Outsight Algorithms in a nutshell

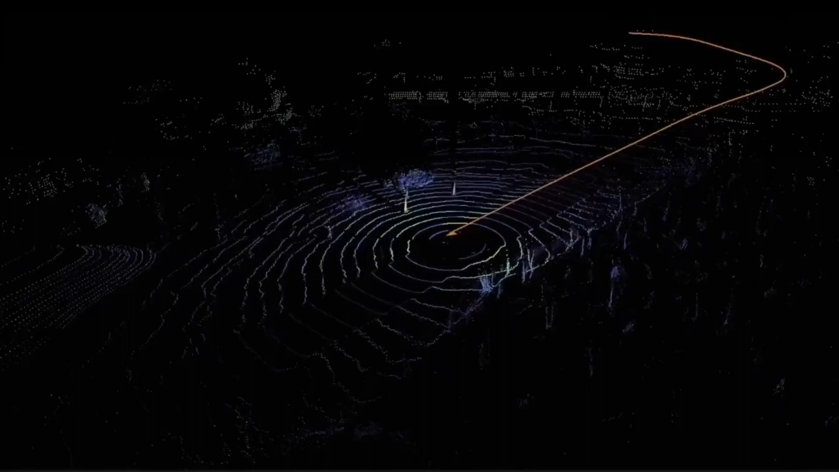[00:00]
All starts with raw data, a point cloud which is not very useful without processing,
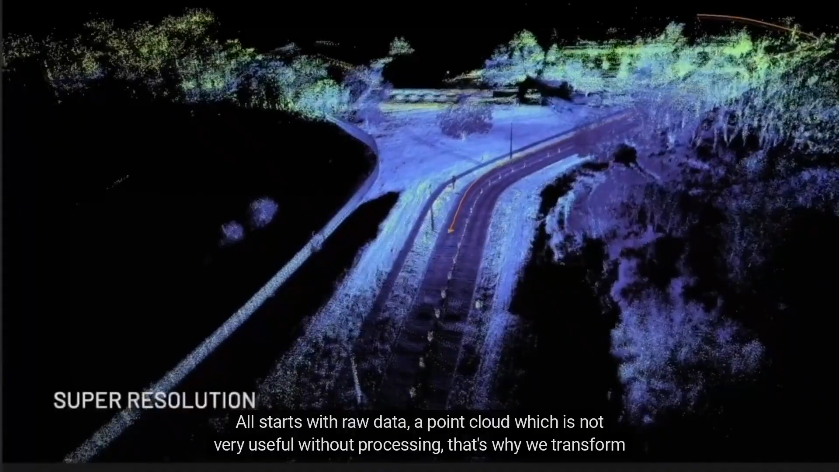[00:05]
that's why we transform this in super-resolution 3D perception in real-time.
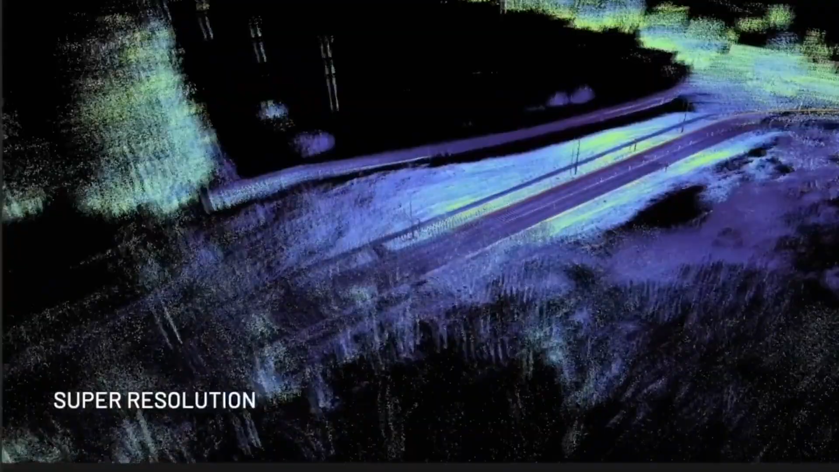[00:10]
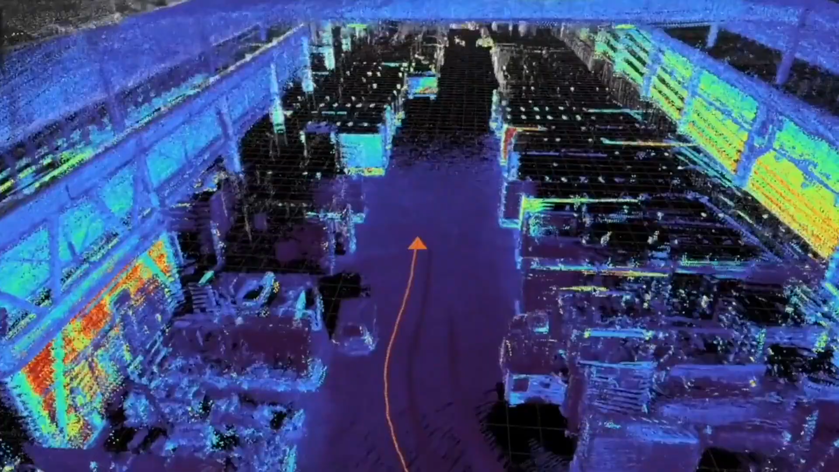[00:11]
This is possible because of our one-of-a-kind 3D LiDAR slam and relocalization features.
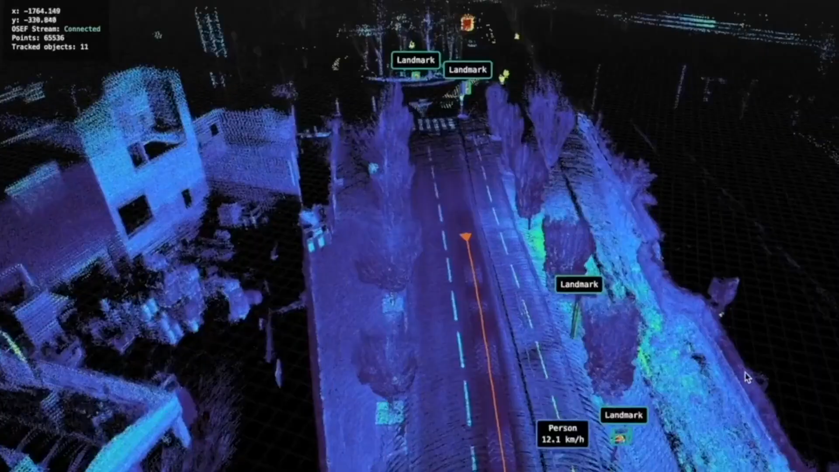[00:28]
The perception algorithms enable features such as landmark extraction from a vehicle,
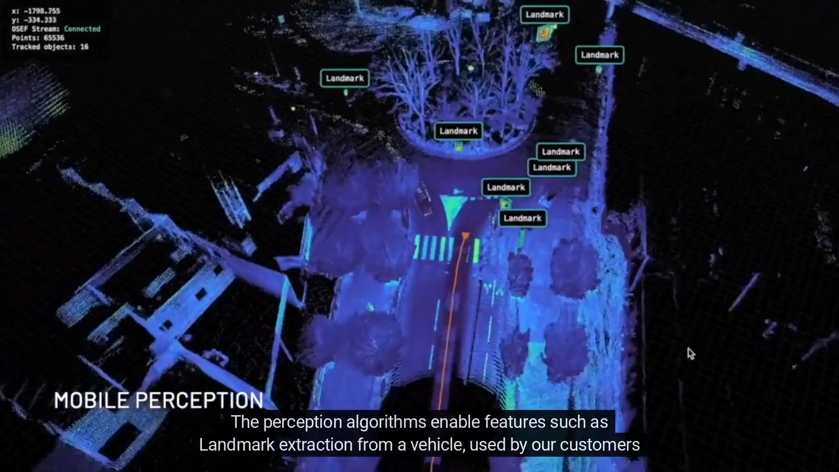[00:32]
used by our customers in applications such as Smart Cities Inventory Management.
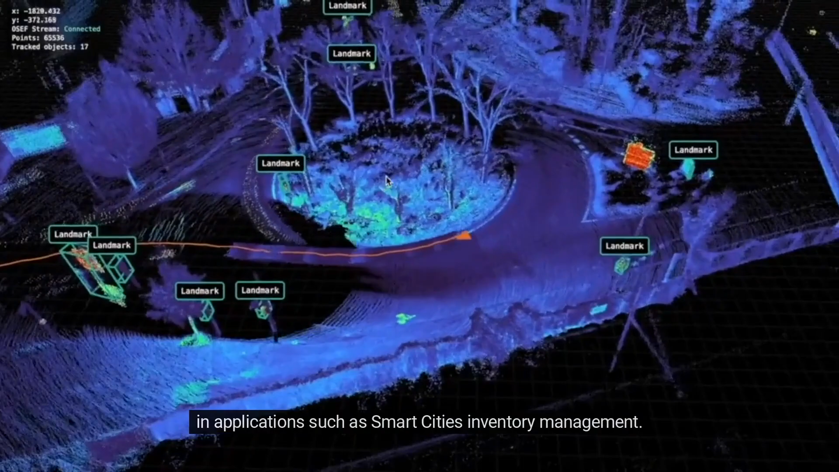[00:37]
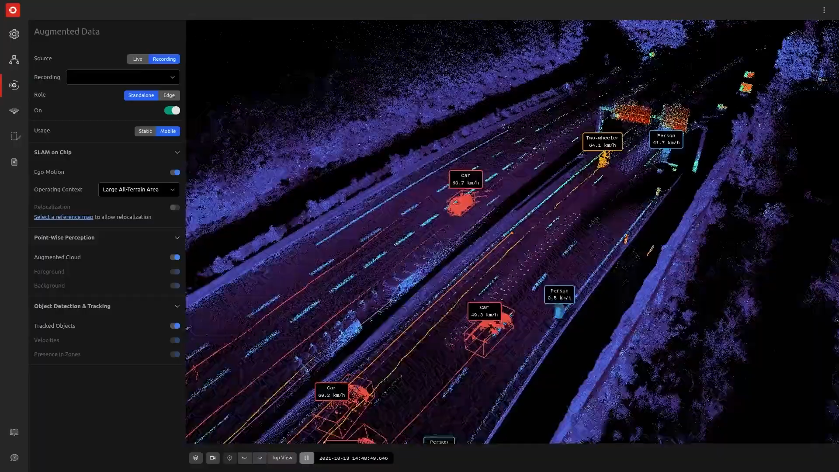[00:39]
In other situations,
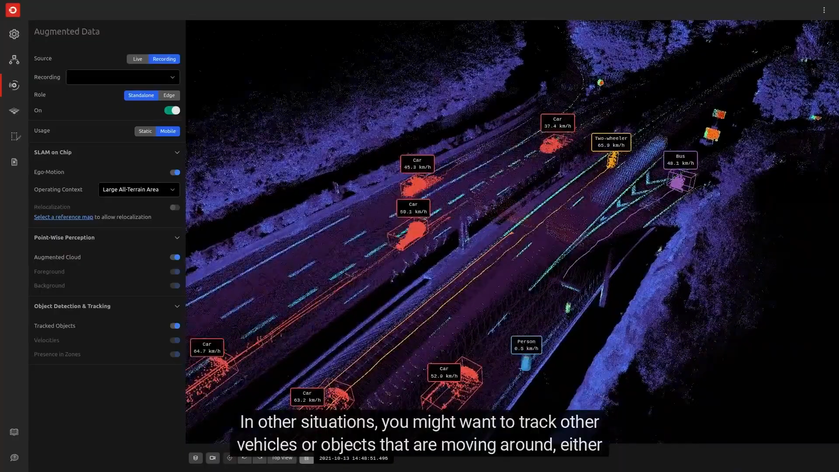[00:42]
you might want to track other vehicles or objects that are moving around, either for self-driving, speed limits enforcement, or making the road safer overall.
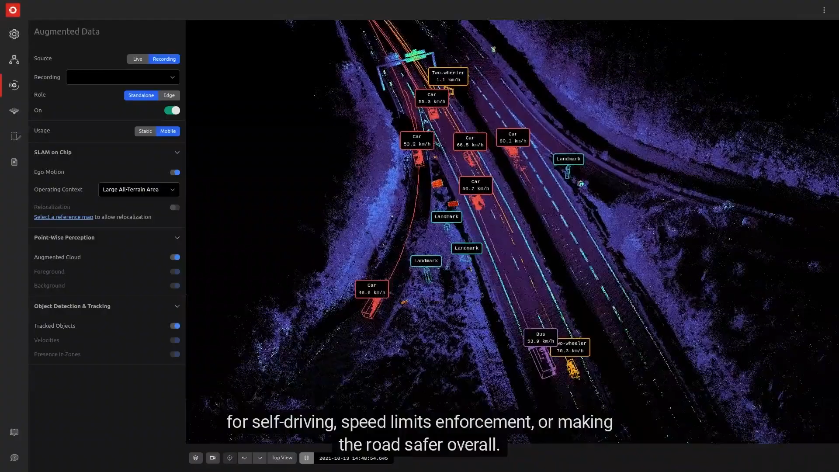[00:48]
Our customers also use this feature to
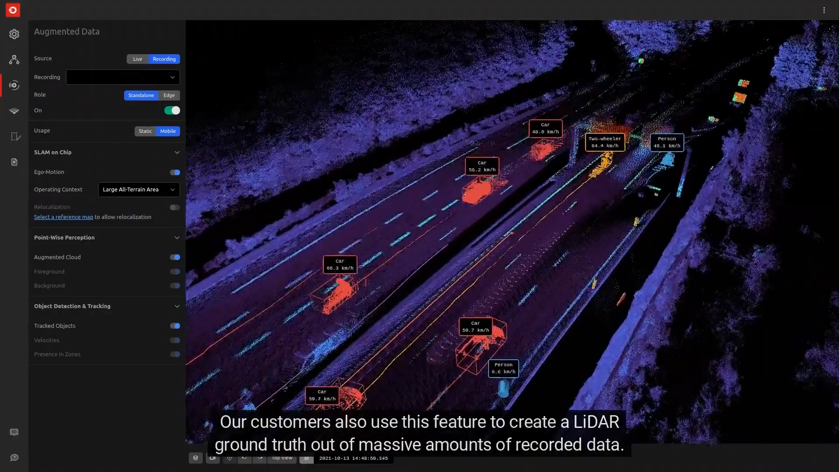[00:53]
create a LiDAR ground truth out of massive amounts of recorded data.
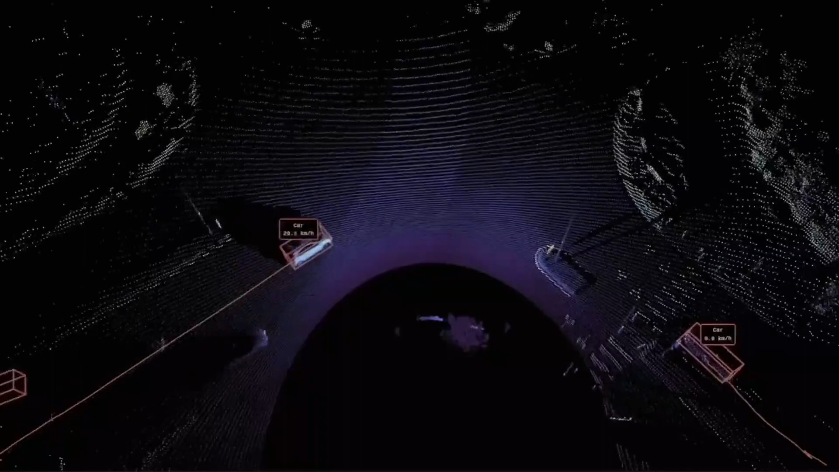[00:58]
Instead of tracking objects from a moving vehicle,
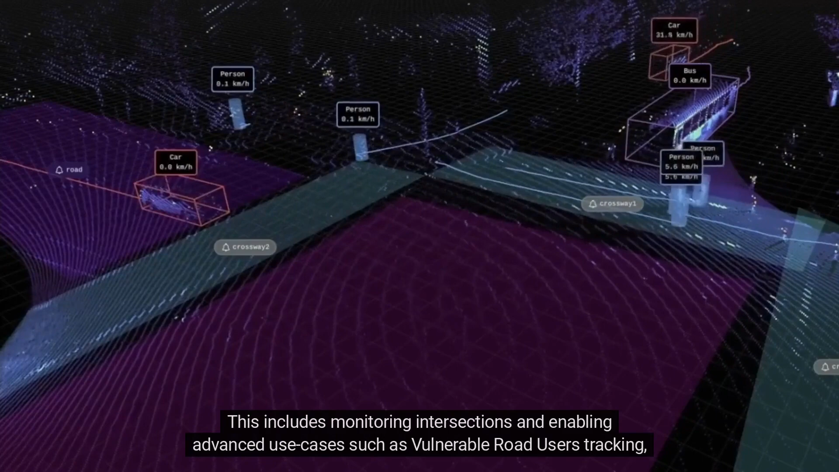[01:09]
This includes monitoring intersections and enabling advanced use cases such as vulnerable road users' tracking, stop-bar detection, or near-misses.
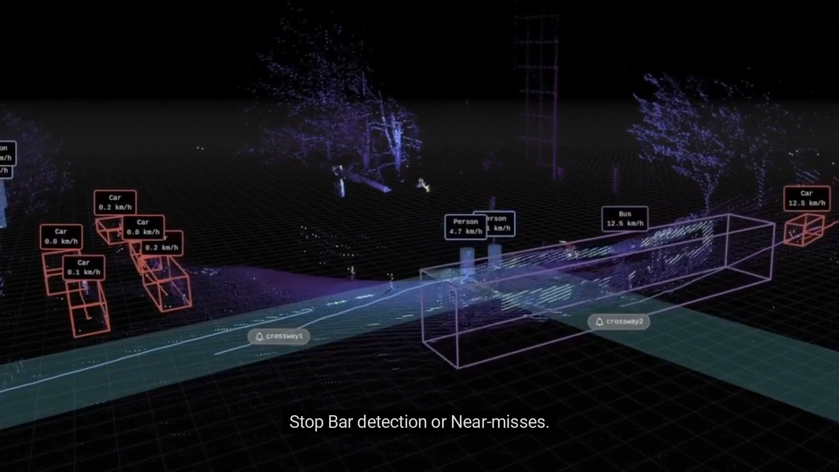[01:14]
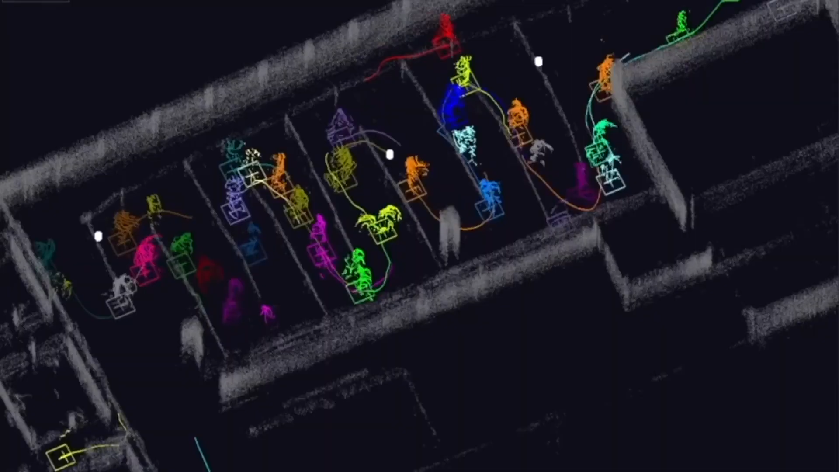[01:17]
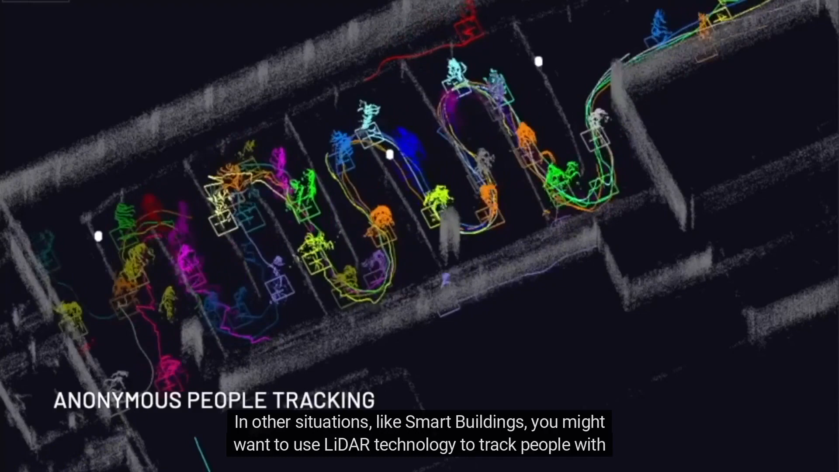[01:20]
In other situations, like smart buildings, you might want to use LiDAR technology to track people with centimeter precision, fully respecting privacy.
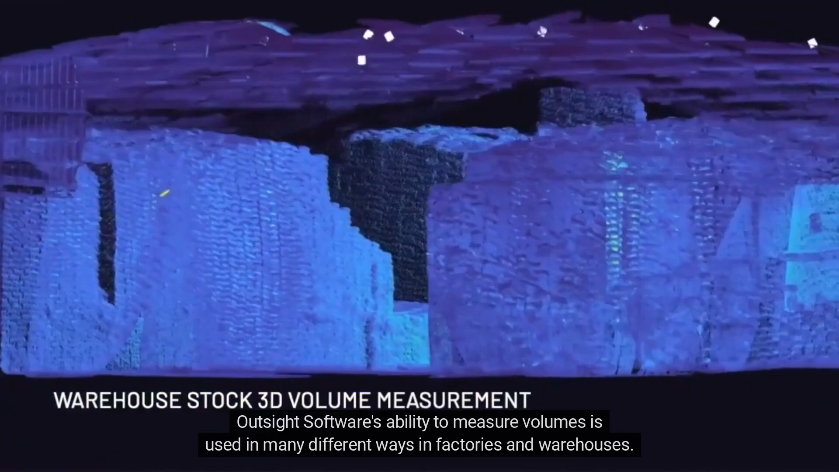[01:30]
Outsight software's ability to measure volumes is used in many different ways in factories and warehouses.
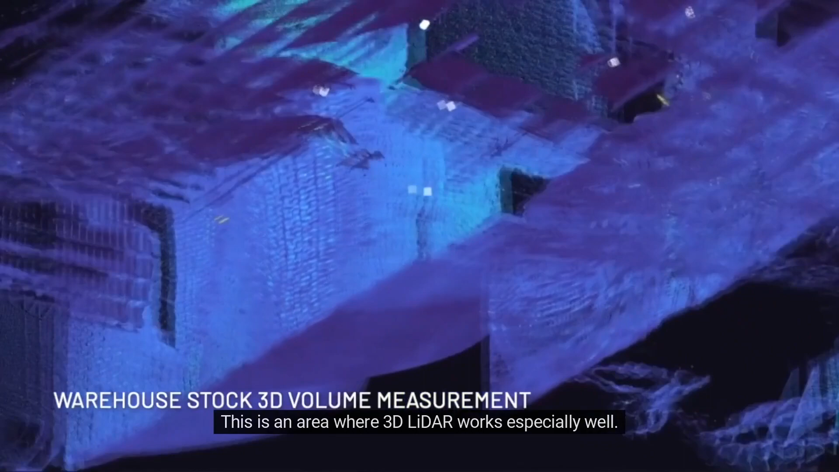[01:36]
This is an area where 3D LiDAR works especially well.
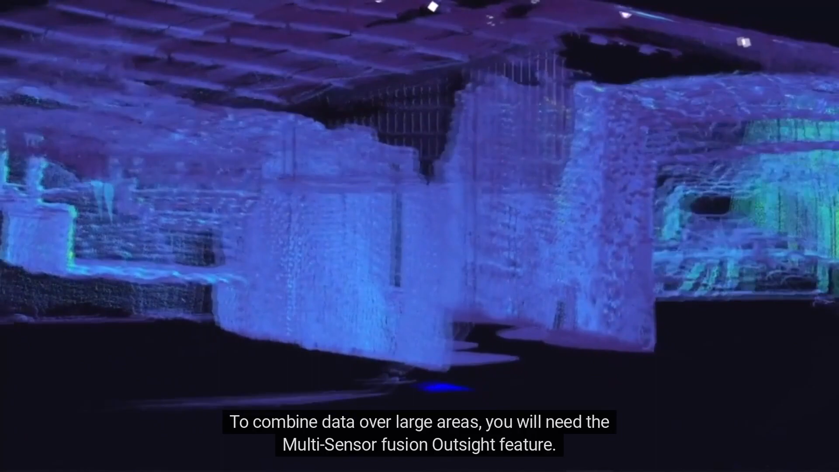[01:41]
To combine data over large areas, you will need the multi-sensor fusion outsight feature.
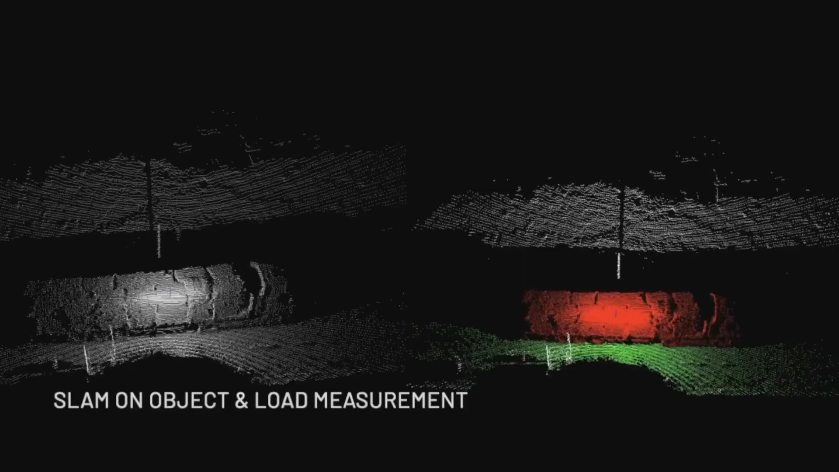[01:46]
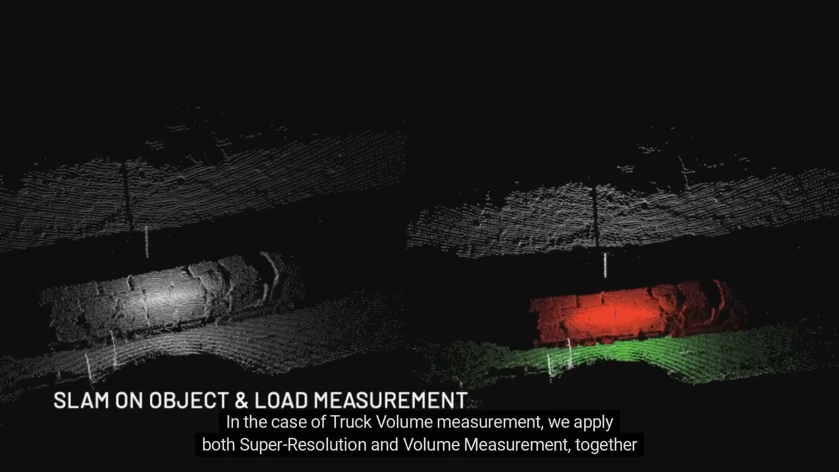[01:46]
In the case of truck volume measurement, we apply both super-resolution and volume measurement,
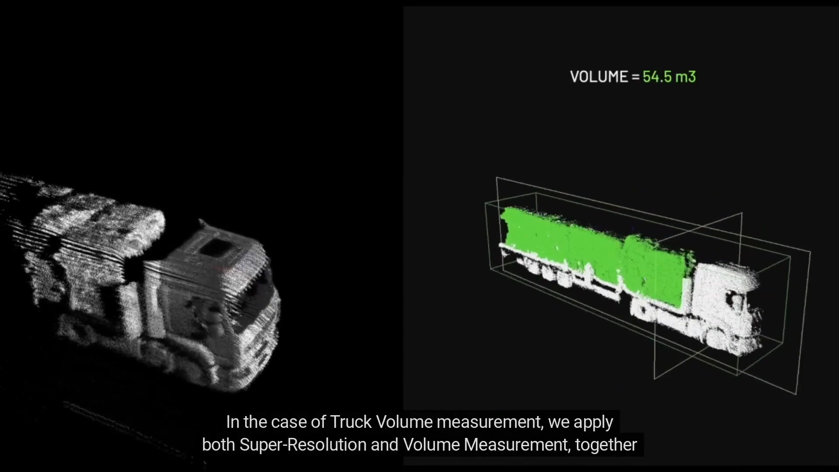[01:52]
together with other specific segmentation algorithms, in order to extract only the truck load information.